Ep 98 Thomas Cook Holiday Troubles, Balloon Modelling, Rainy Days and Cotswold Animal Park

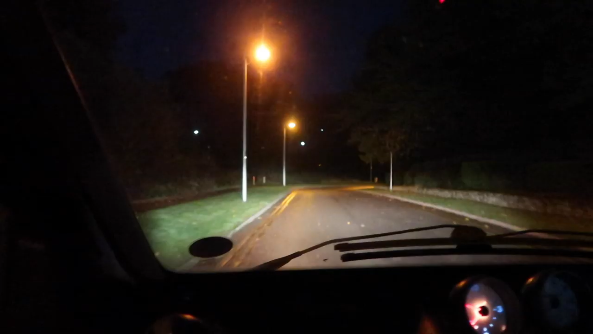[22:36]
God, look, it's not even 8 o'clock yet and it's like pitch dark. We're going to the zoo.